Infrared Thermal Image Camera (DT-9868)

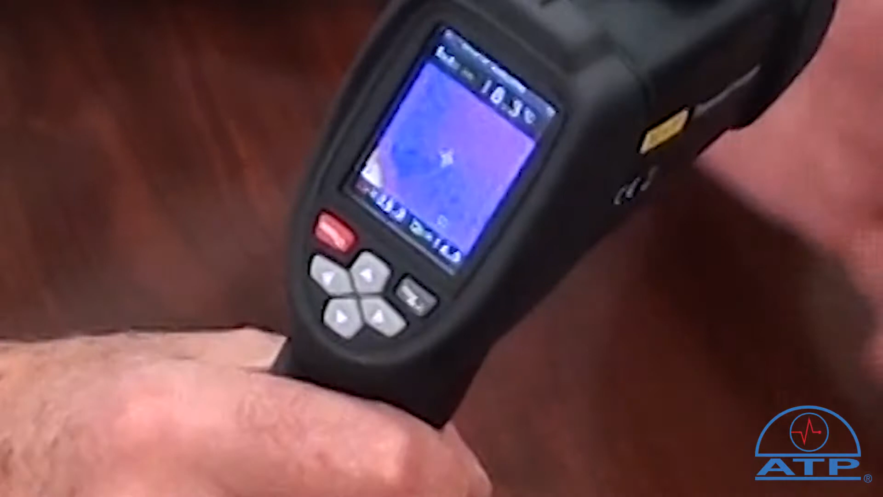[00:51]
Images are displayed on a 48,608 pixel high contrast colour LCD display with adjustable brightness. The temperature range is minus 20 degrees C to 300 degrees C with the option of F. It has adjustable emissivity with automatic environmental temperature compensation. Image blending. There is a second camera, a standard image camera.
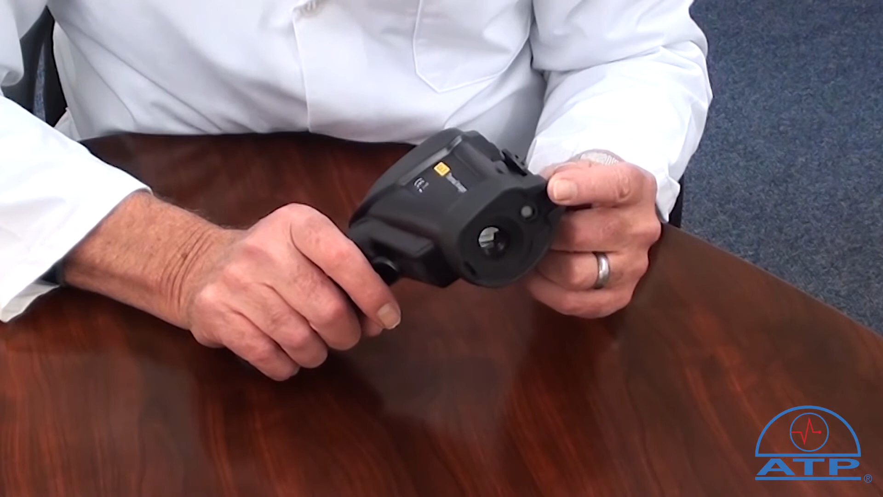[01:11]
The user can overlay the thermal image heat map in four graduated steps with the option of the actual displayed image captured to the memory card.
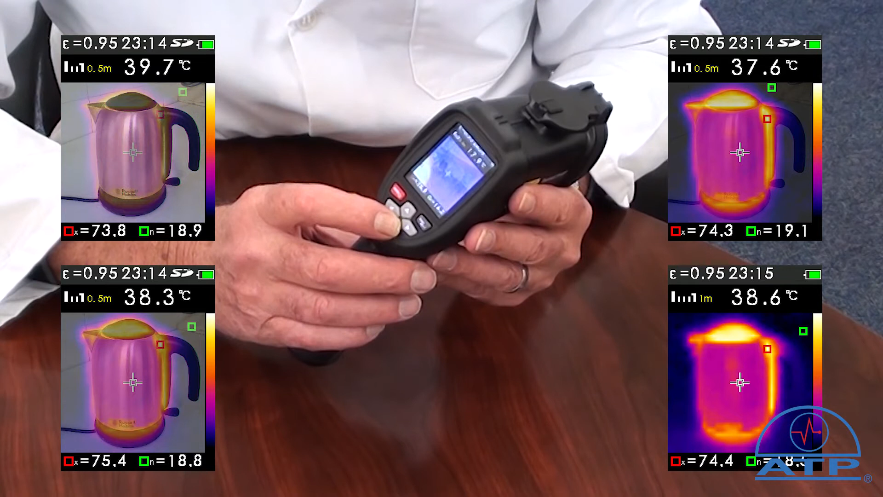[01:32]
When downloaded, these can be saved, printed or sent as an attachment with emails. The memory card has a capacity to save 6,000 individual images with date and time stamp. The display indicates current battery level, time, set emissivity level and image blending distance.
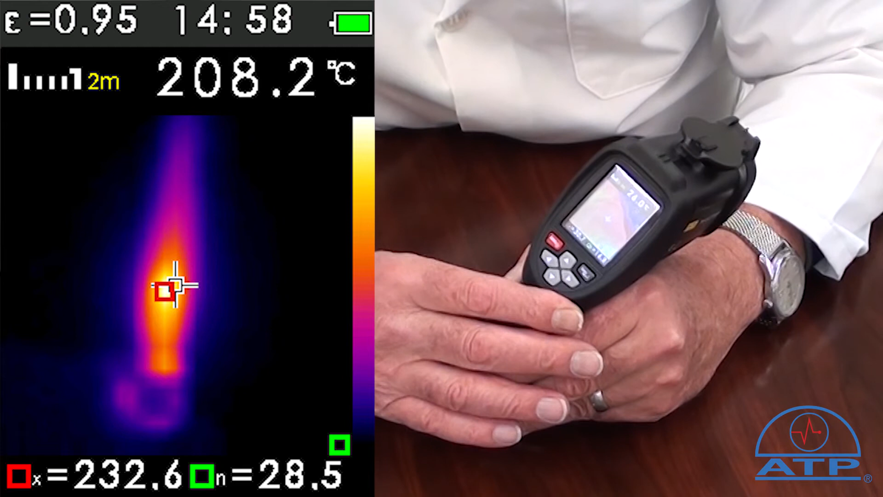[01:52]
On screen: spot 208.2°C
The centre crosshair temperature is displayed at the top of the display. At the bottom, the minimum and maximum detected temperatures are shown within the image
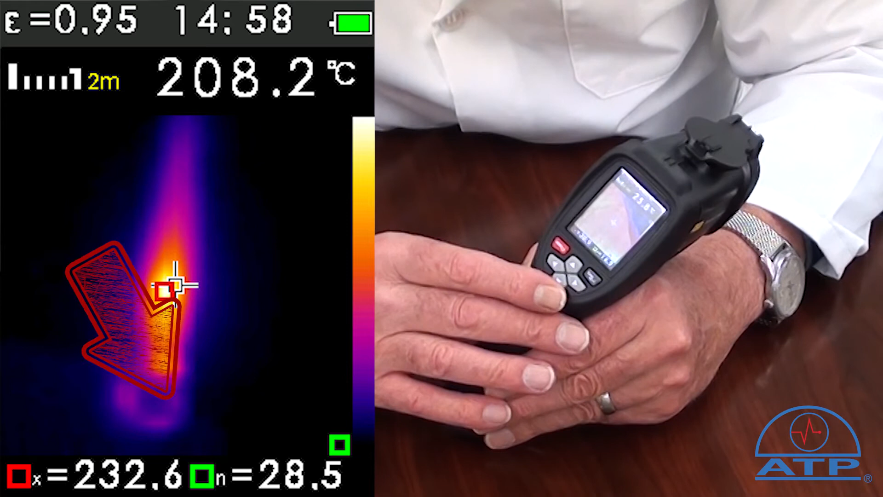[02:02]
On screen: spot 208.2°C
with a side colour palette bar graph. Additional features. There is a minimum maximum programmable alarm with audible
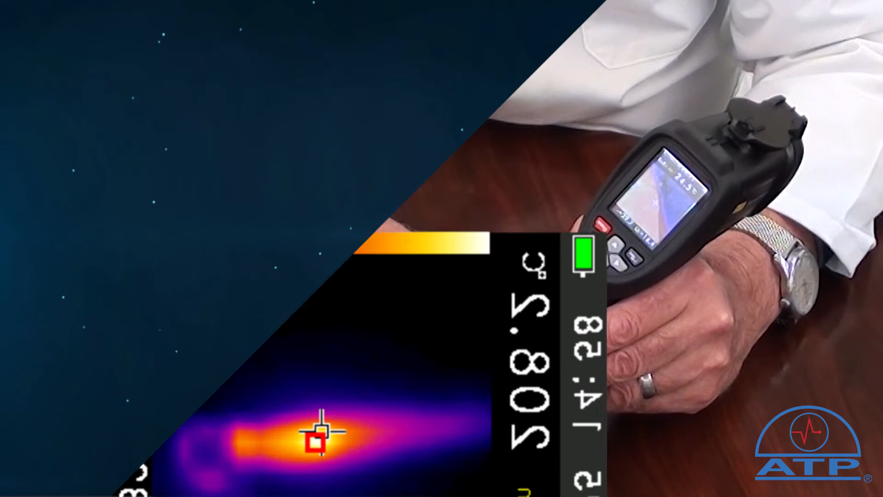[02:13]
and visual indication if one of the set points are exceeded.